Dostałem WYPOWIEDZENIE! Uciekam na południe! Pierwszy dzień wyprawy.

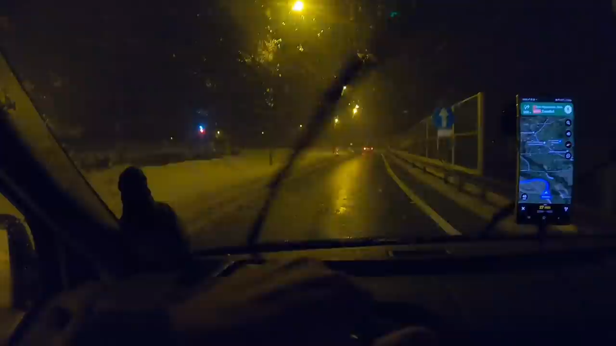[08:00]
Jestem jakieś 20 km od Zwardonia No i jest pogodokalipsa Nawala śnieg niesamowicie Ale tak niesamowicie, niesamowicie Biało Ale tu zima jest Ale tu zima jest Ludzie
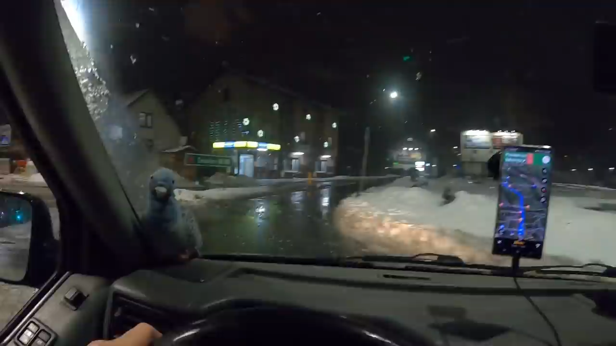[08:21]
Garnegasz mi spad Ale tu jest klimat
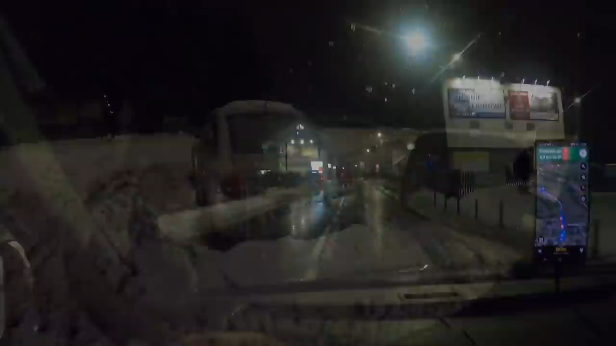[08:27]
No śniegu na dół Cyło tu w tych górach Jestem w Milówce I
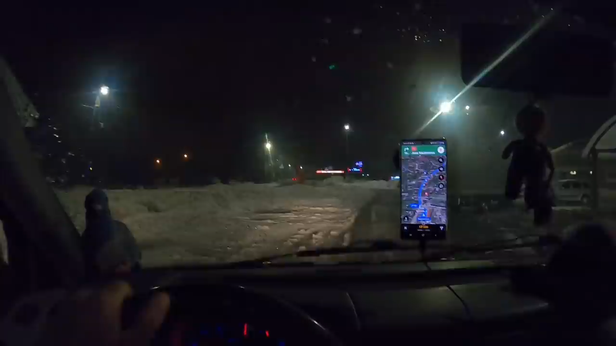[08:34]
szukam już jakiegoś miejsca Żeby się Kajs zatrzymać na noc Bo wszystkie parkingi takie boczne Są zasypane fest Myślę,
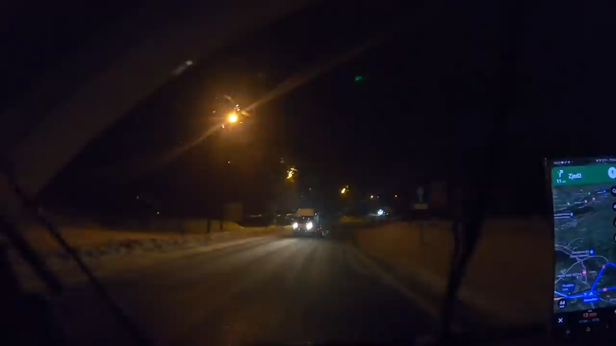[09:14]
A ja dałem tą jakąś stację Ja mam nadzieję, że na tej stacji Będzie można tam Kajs się zatrzymać
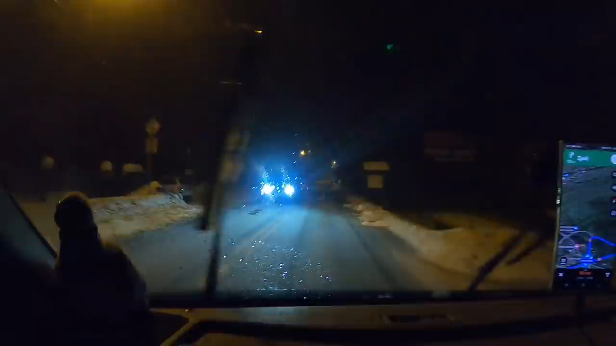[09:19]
Tunel do Zwardonia Strzały biały
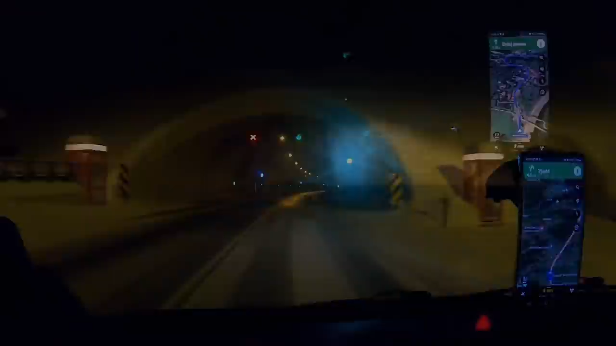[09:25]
Ledwo wjeżdżam pod górkę ludzie Muszę z egzakiem takim jechać I w ogóle przejechałem granicę oczywiście I przejechałem ten stop No wjeżdżaj,
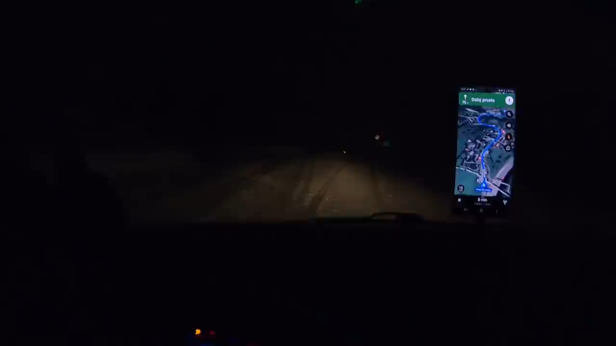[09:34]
wjeżdżaj, wjeżdżaj Dobra Jestem znowu w Polsce Całe szczęście wjechałem Jaka zima w ogóle Nie no kurde Mieszkać w takim miejscu Masakra Strach jak nie wiem Wali śniegiem No tutaj tego to jest